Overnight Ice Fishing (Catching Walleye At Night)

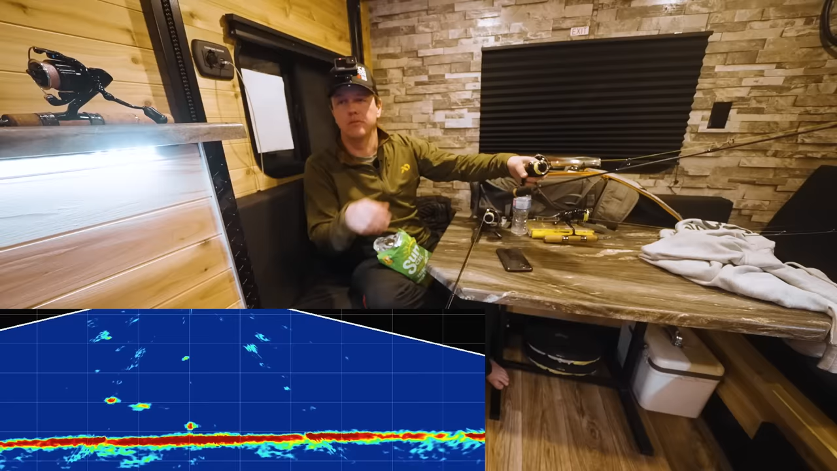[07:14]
So we're going to try. Oh, I was eating potato chips and all of a sudden this big blob appeared. Oh, come on. Oh, he's got it lined up. Please. Please.
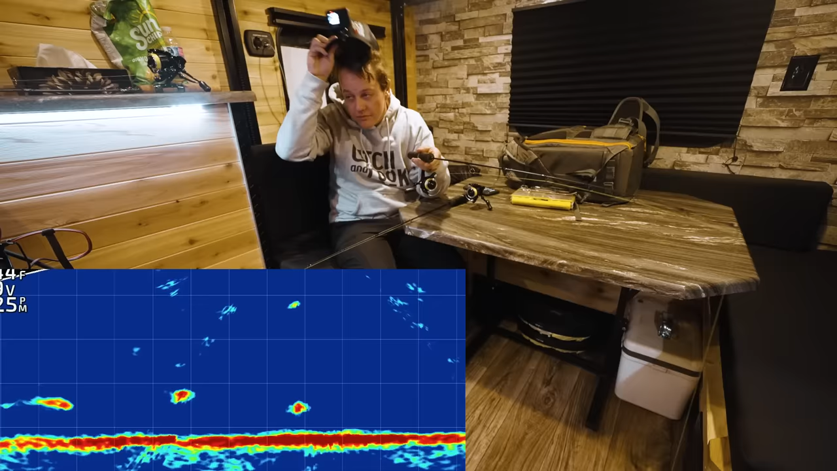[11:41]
Big fish coming in, Brando. Big one. Real big one coming in. Oh, baby. What do I do? Get him. Where is he? Oh. Oh, man. He just saw my jig. Oh, come on, jig. He's turning up. Come on. It's big, Brandon. It's so big. It looks like two fish on the live scope. Cup him up. Oh. He's gonna... Oh. He might do it. Yep. Oh, it's big. Oh, it's big.
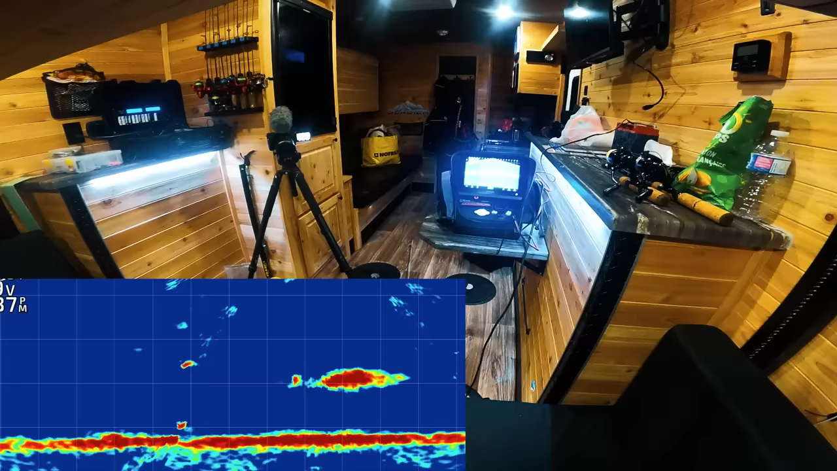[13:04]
Oh, my. Oh, man. Oh, man. That's a big fish. Oh, he's turning. What is he doing?
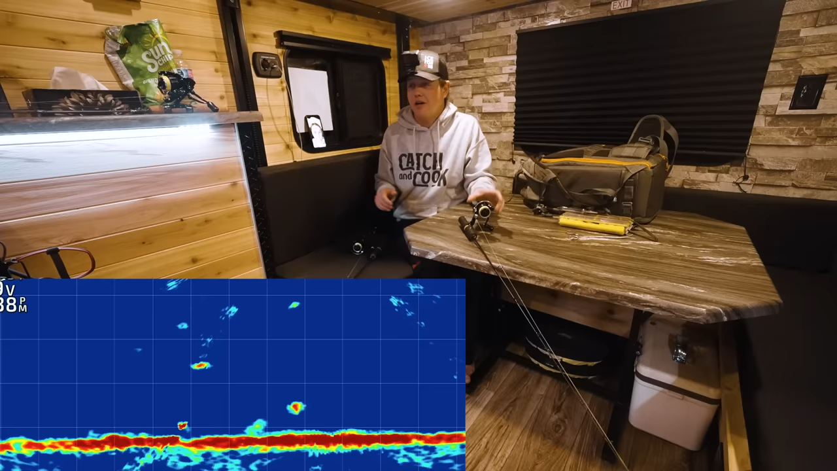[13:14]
This is insane, the amount of big fish cruising around right now, Sam. Oh, he might be coming for the minnow. There's another... There's just so many fish. Oh, yeah. Yeah, I got live minnows in the garbage pail.
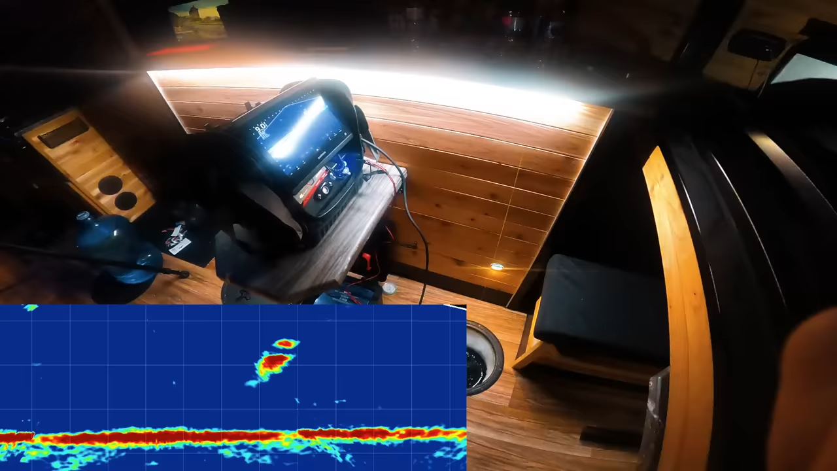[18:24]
Alright. I just turned the live scope on and there's a big fish all over me right now.
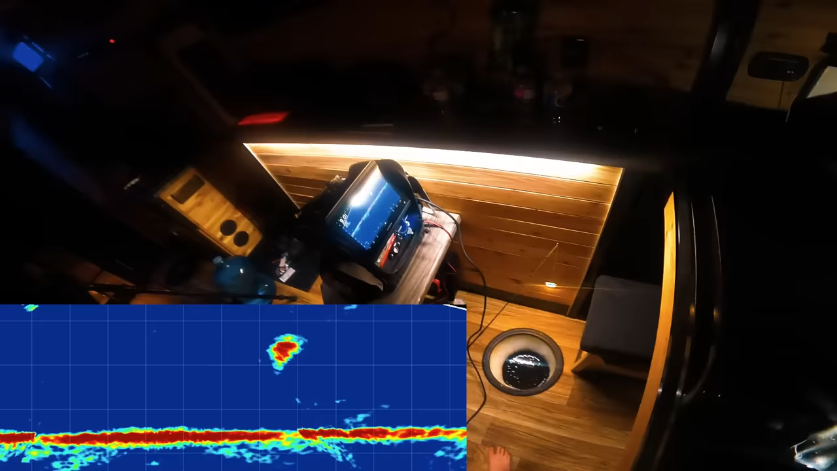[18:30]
Like instant.
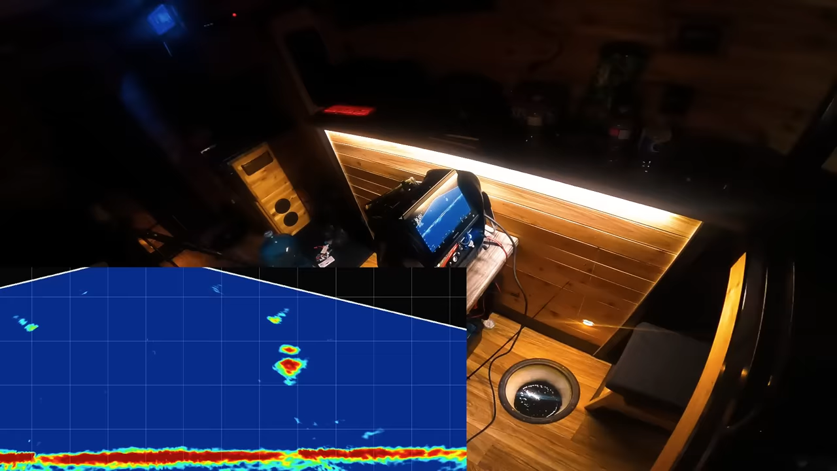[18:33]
I haven't even gotten the main camera set up or my audio.
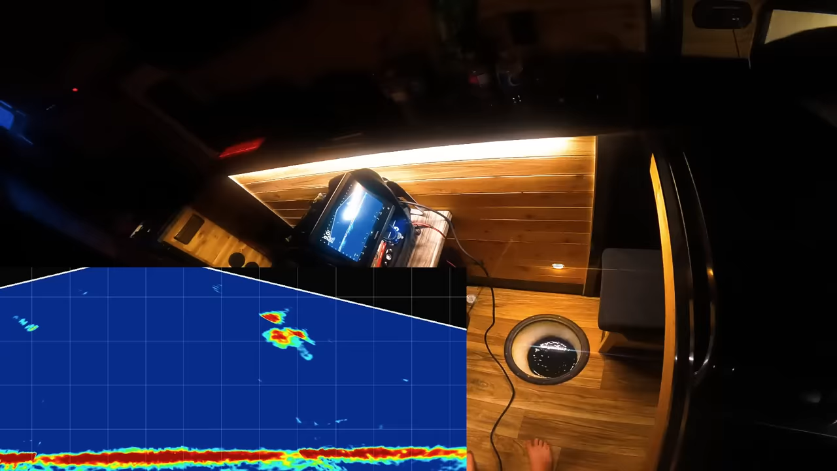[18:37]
It's a big mark. Got him.
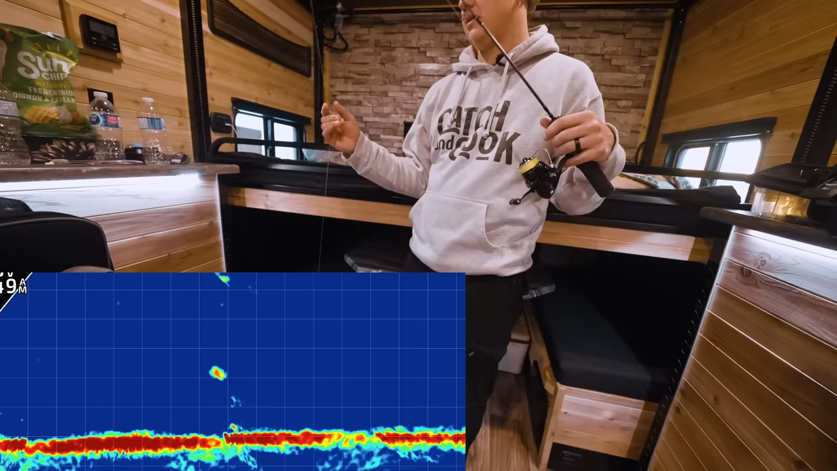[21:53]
Oh. Wow. I just dropped on that fish.
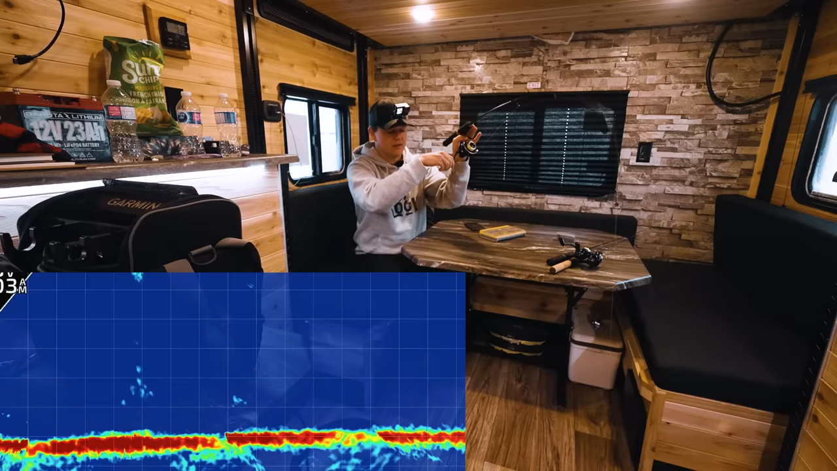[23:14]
We got him. He's small. And he's in the transducer. All right.
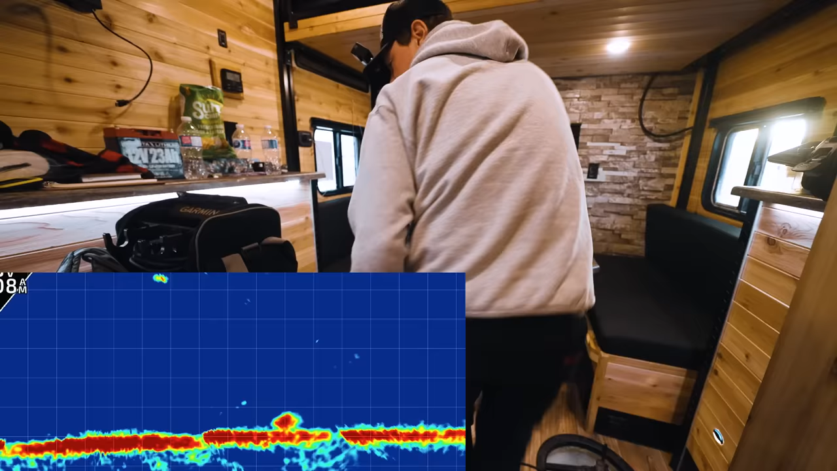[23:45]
Oh, another one. Oh, it's going to be right on his head. Come on. Got him.